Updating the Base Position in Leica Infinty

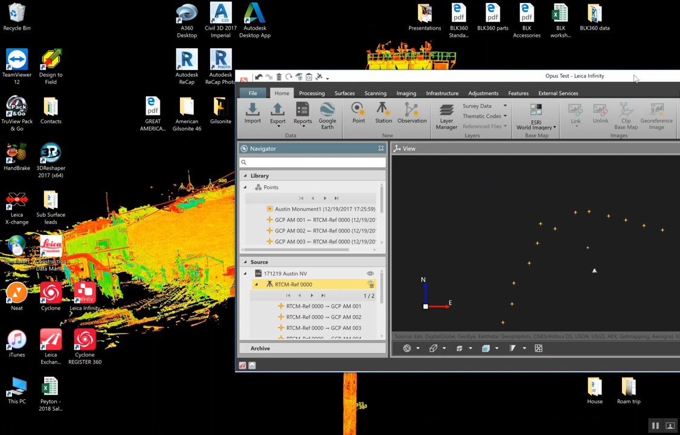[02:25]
So we will minimize that, pull up our opus sheet, and we'll update our latitude and longitude.